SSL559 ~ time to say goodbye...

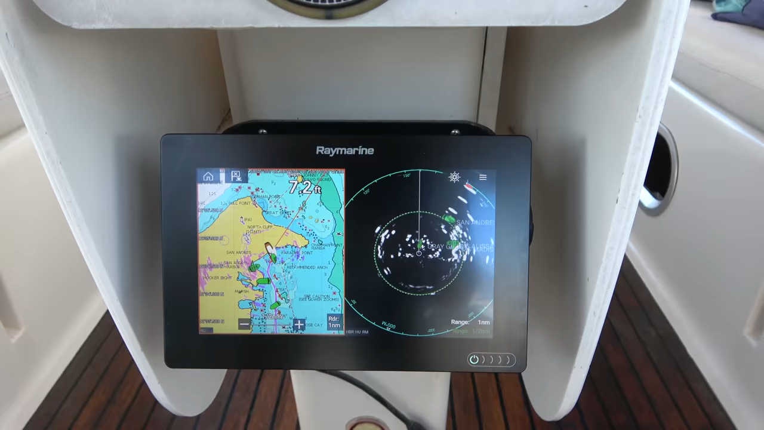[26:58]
I love it when a plan comes together and I can't wait to get out and test all this new Raymarine gear and just see how it works.